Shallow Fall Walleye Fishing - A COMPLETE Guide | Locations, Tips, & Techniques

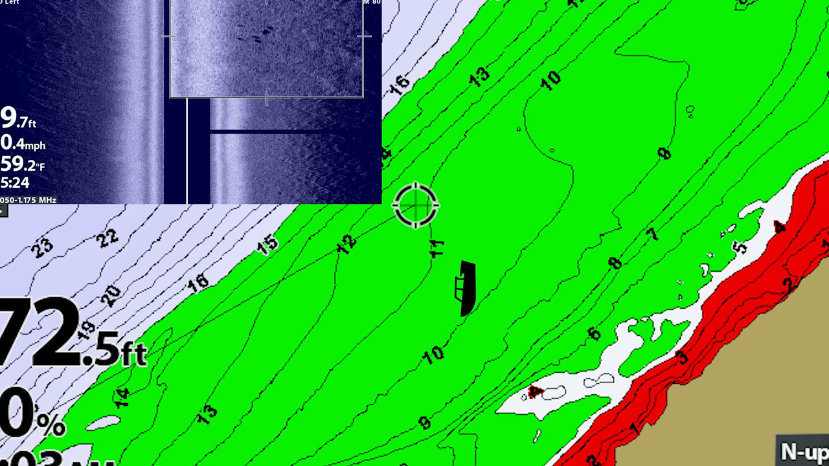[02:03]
water very quickly and you can really on the sandy areas where it's a little more hard bottom these fish just stick out like a
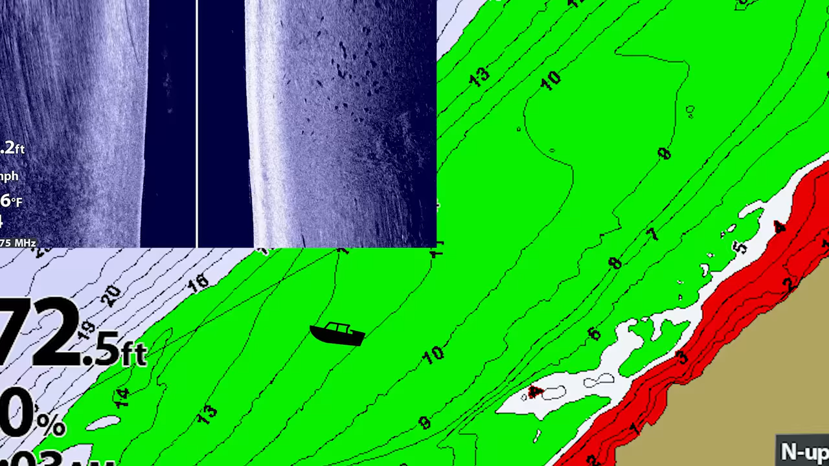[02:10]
sore thumb on this sand like this you're definitely more so looking for that shadow as opposed to that bright
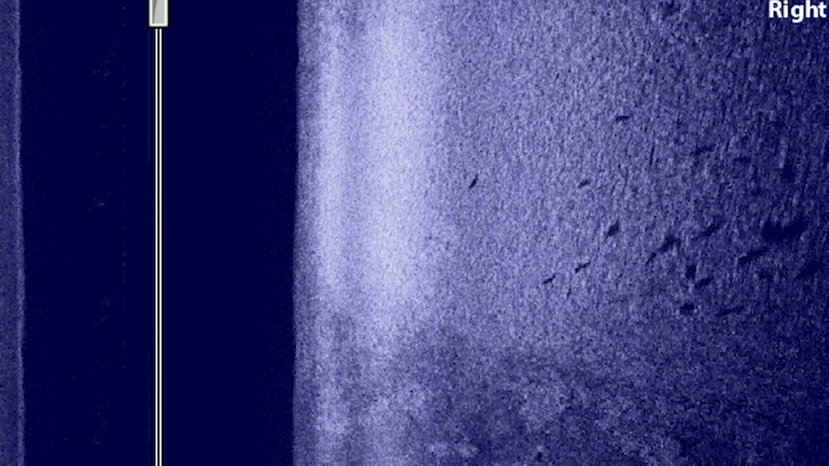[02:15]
return because on this hard bottom you're getting a lot of that bright return
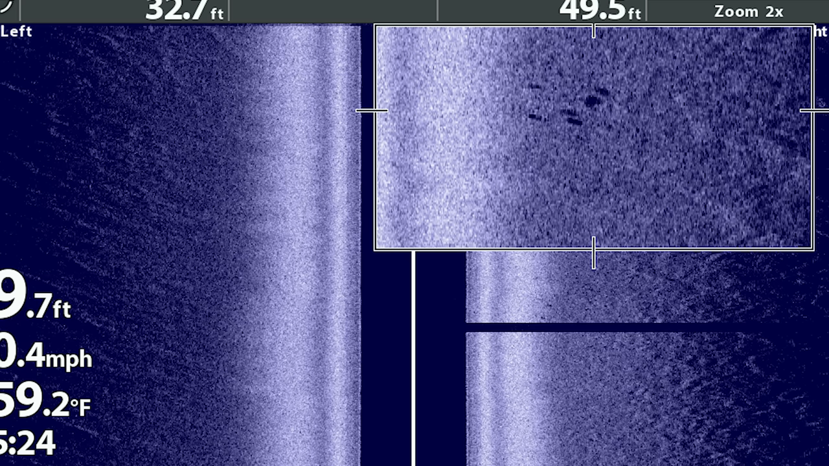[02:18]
anyways so you're looking for that shadow where the fish leaves behind
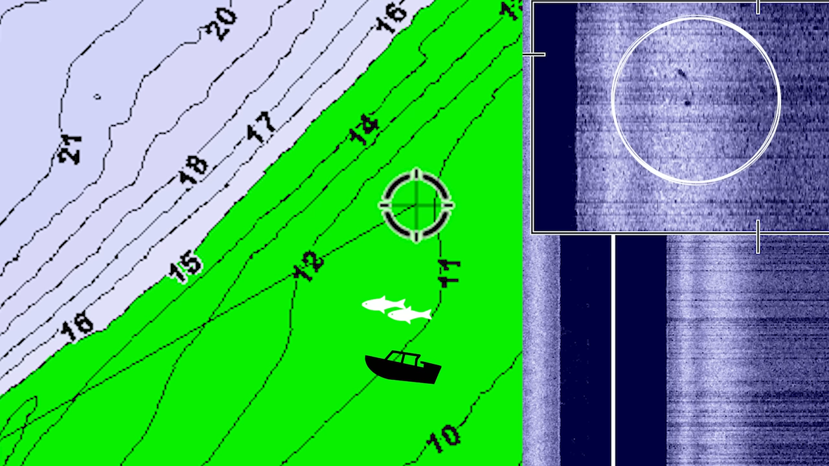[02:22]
there i can see a couple only a couple they're for sure fish so i'll mark those there they are right there they're kind of close but
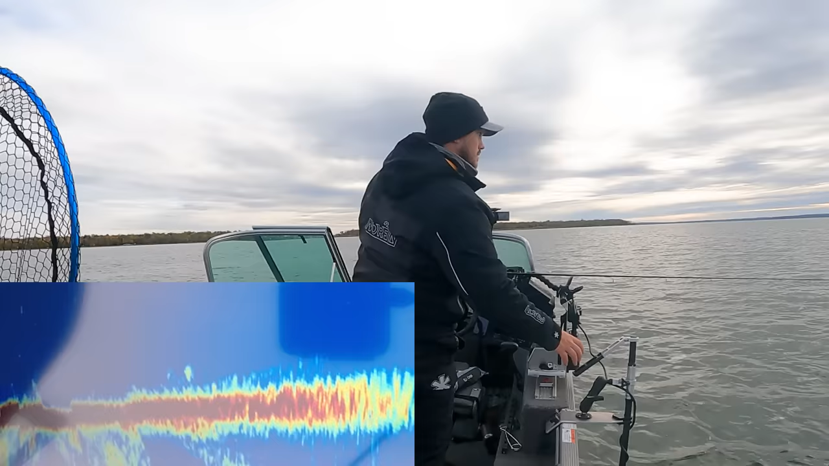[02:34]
just kind of plop out that way see if they want to go not super aggressive just yet
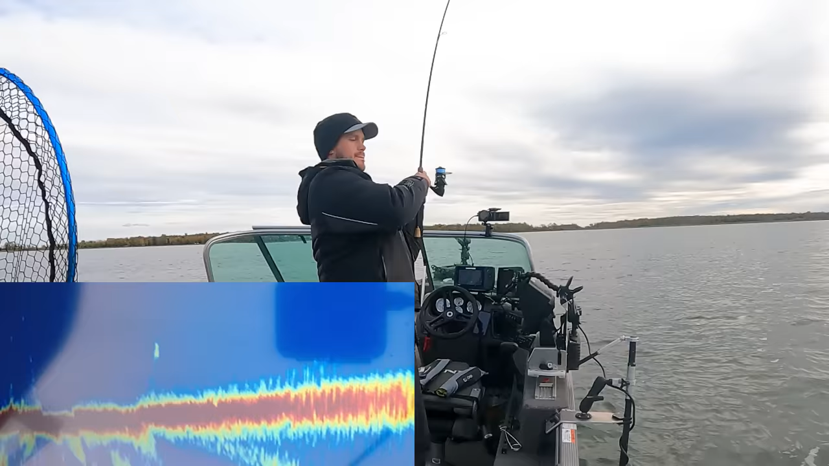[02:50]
there we go picked it up right off bottom so there you can see
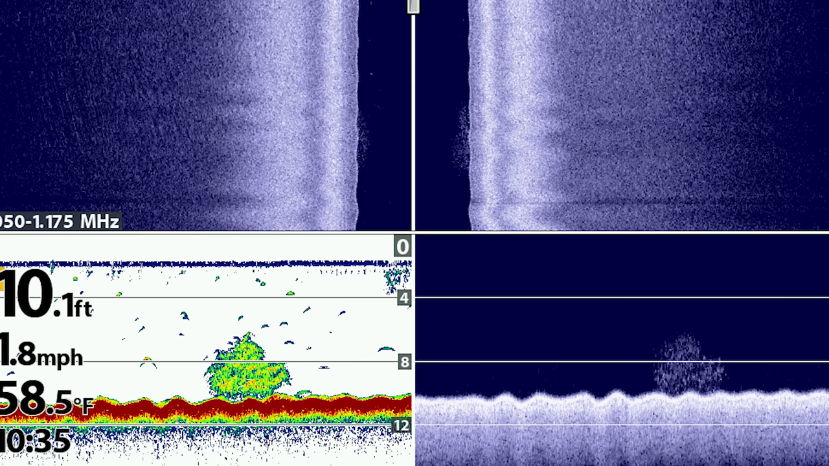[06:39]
On screen: depth 10.1 ft, water 58.5°F
bait you know for example like this on the 2d or on the side imaging or like
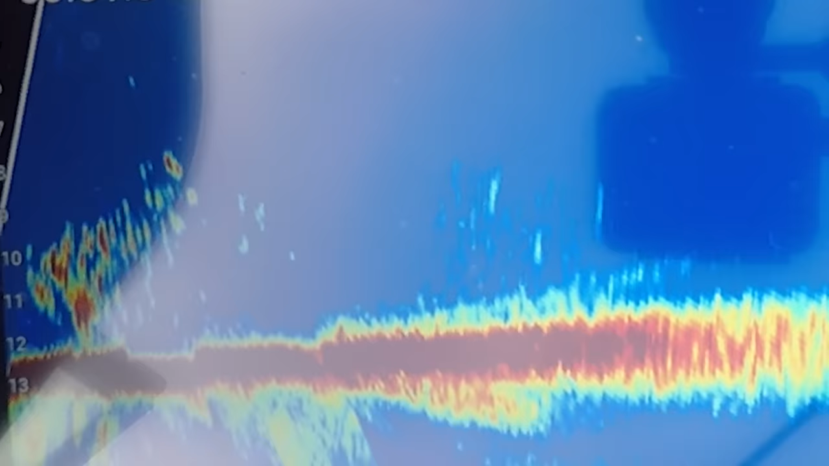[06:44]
this on the live scope you know that's going to be things that are going to be a good indicator you might not always see fish by those but that is a huge a great indicator of you know where you're going to see some of this
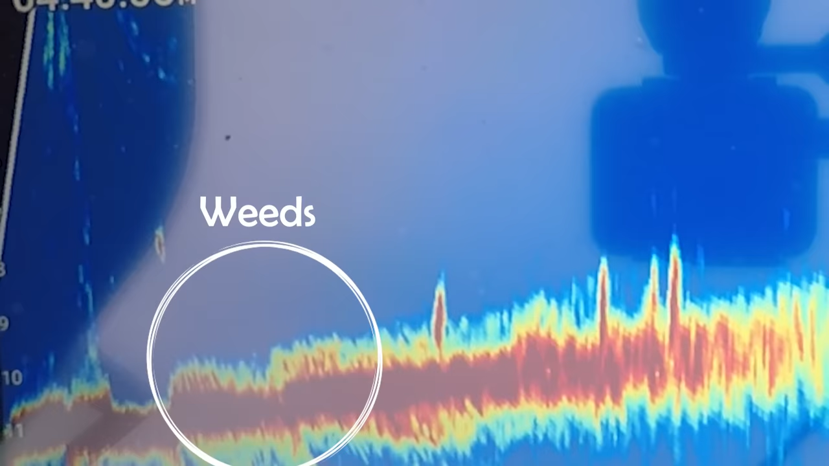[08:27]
bait some of the fish kind of relating to that so you know another tip find some of those irregularities and some of them might not hold
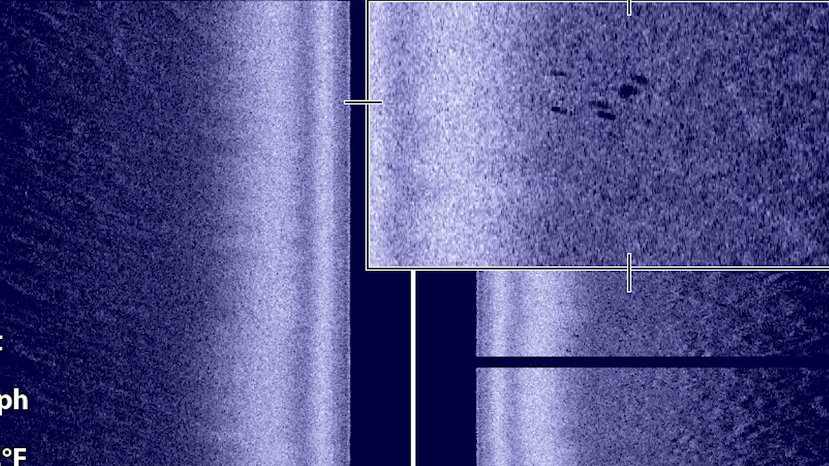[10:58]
can see some on the side imaging i'll kind of mark where that is take a screenshot and then i'll flip around with the live scope try to find these fish and cast right to them here about 35 40 feet that way yep there we go that one you can see left the group a little bit early
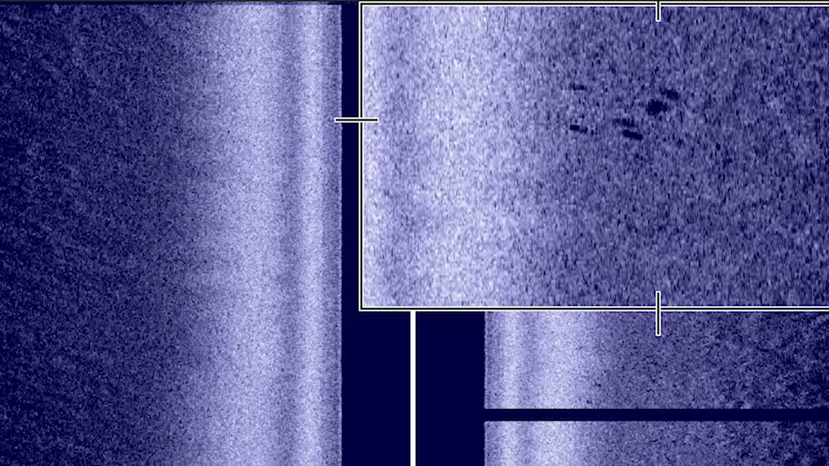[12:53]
i'll kind of zoom in so you can see it just like that try to get them a little more off to the side you can see them right about there so now that we've found them we see them about 40 feet out should be pretty close to where we saw that guy going for it yep there you go he hit on the drop pretty much that was fun right there